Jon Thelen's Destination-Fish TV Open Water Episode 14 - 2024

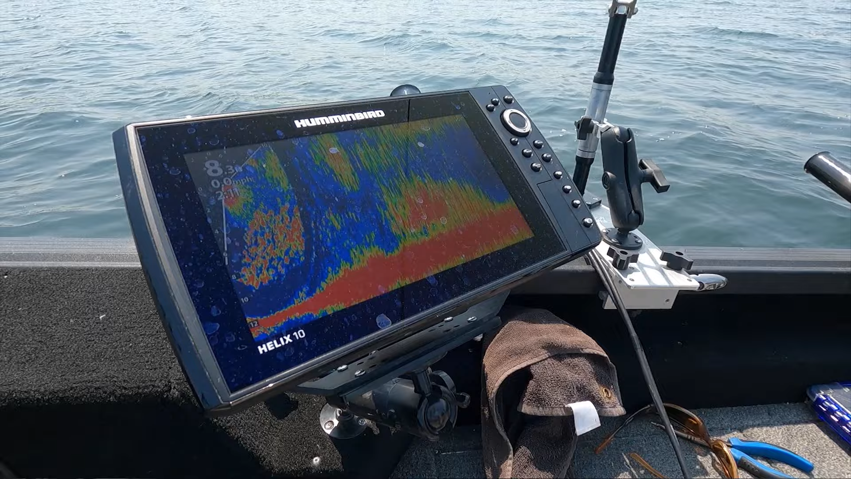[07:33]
Look at that, that quick, right back down again. That's the pattern. I just missed it this morning.
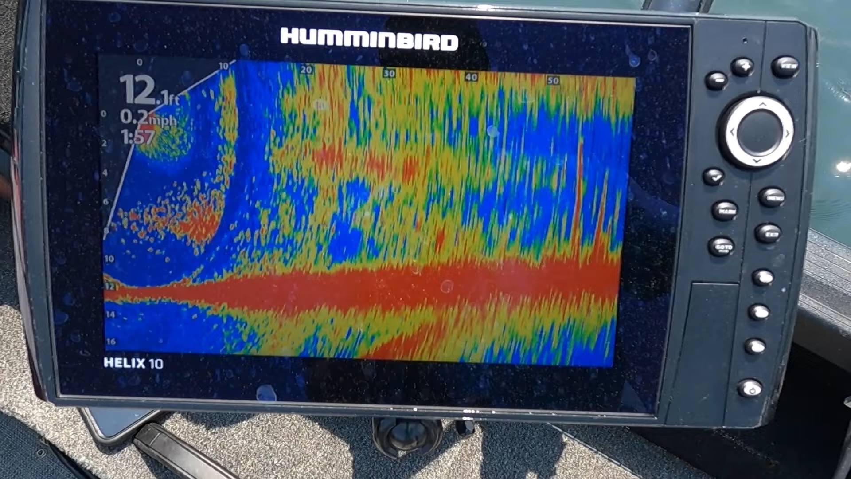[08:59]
On screen: depth 12.1 ft, speed 0.2 mph
Every now and then I'm seeing one on my Megalive, but it's so cluttered with all these bugs that I'm not getting a great look at it. But here's what I know. So those walleyes, they feed up and they're sitting down below those bugs right now. So what you want to do is put your bait between the bugs and the walleye so that when he starts up, he sees your bait first.
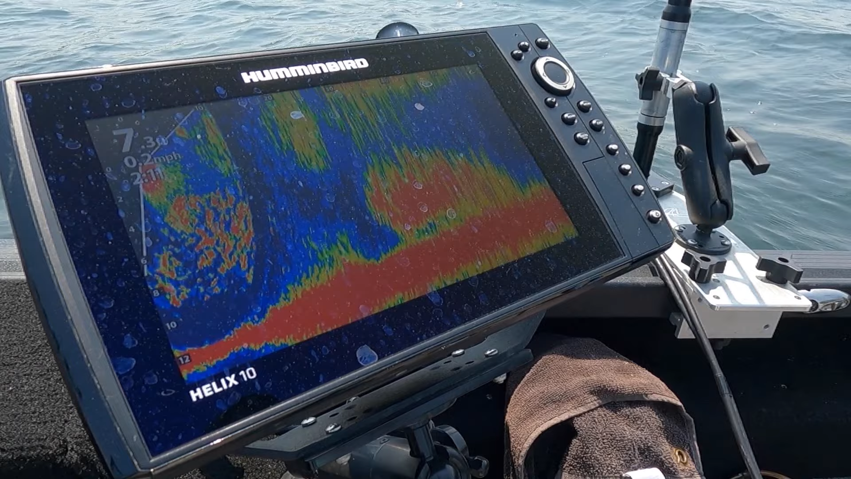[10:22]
And there is so much clutter in here that picking out fish on it is really hard because there is so much going on. But let me tell you something, I'm catching fish because of it and I want to explain to you why. I'm using it to see where the hatches are around the boat.
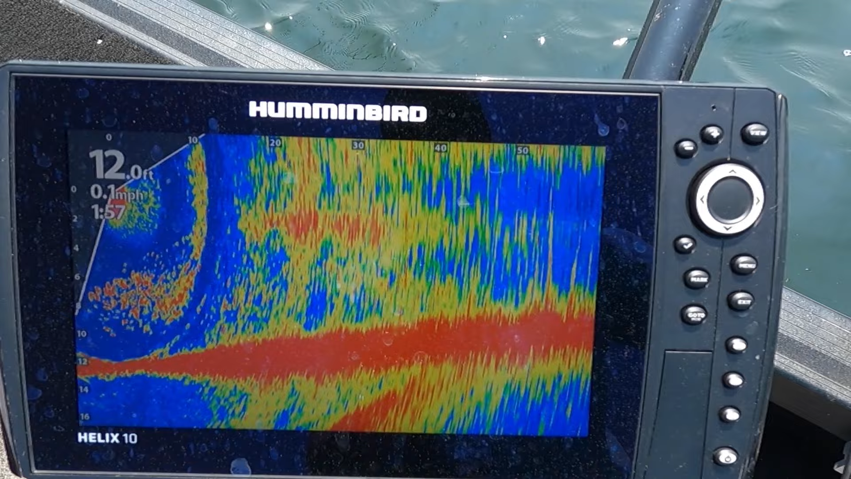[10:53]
On screen: depth 12.0 ft, speed 0.1 mph
Not going to throw over there. Keep turning it, keep turning it. There's a good hatch right there. So you know what? There are just so many ways that this mega live can help you catch fish.
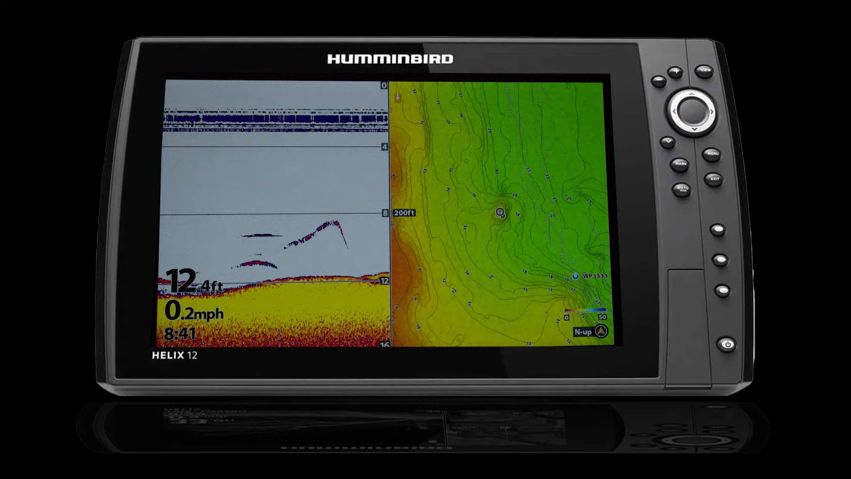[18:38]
On screen: depth 12.4 ft, speed 0.2 mph
We're on a small little hump here and you can see it on the graph. But here's the thing about it. The school of fish is not huge. It's just there's maybe thousands of fish in the school. They're just really, really tight together.